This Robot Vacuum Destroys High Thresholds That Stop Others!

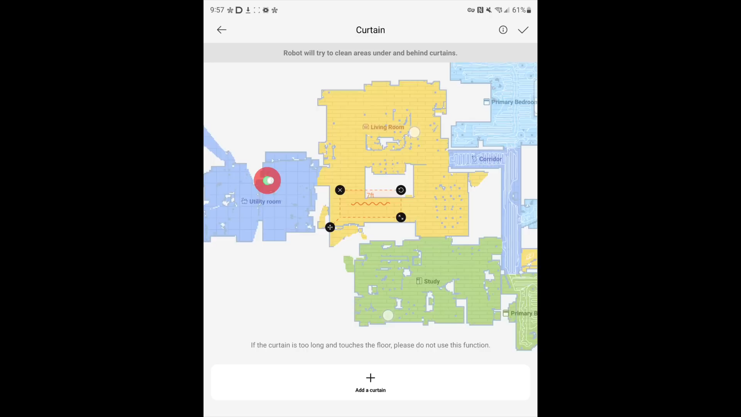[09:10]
a little bit here bear with me if you're using lidar anytime the light hits something it's going to think that that is an object so one of the very common ones is going to be if you have a skirt on your bed that's just cloth and a lot of times the vacuum could just go underneath a lot of times they just sense that as a wall if it's just using lidar same thing with the curtains
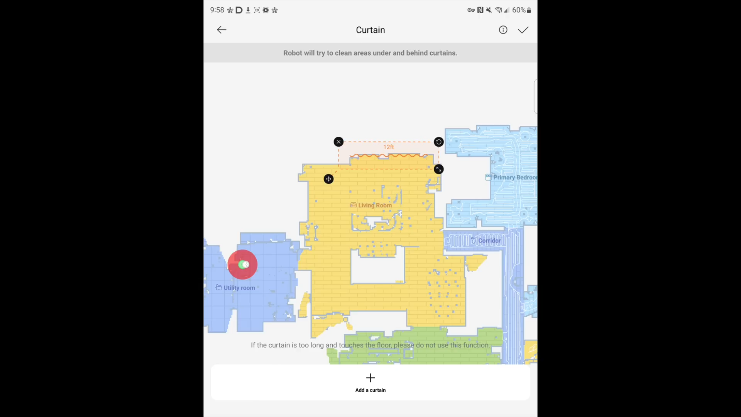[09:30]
so if you've got curtains on either like we have them on either side of our door here every vacuum is just going to sense that as some type of wall and it's